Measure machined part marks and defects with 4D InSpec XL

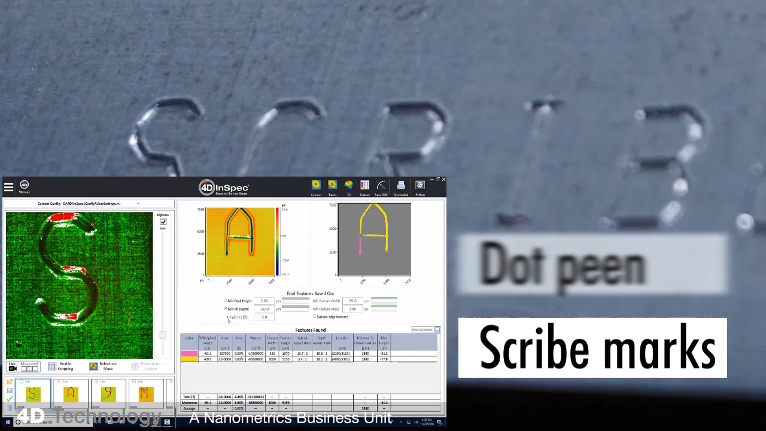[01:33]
and scribe marks operation is easy it takes about 20 minutes to learn gauge can be used handheld on a tabletop or even mounted on a robot by measuring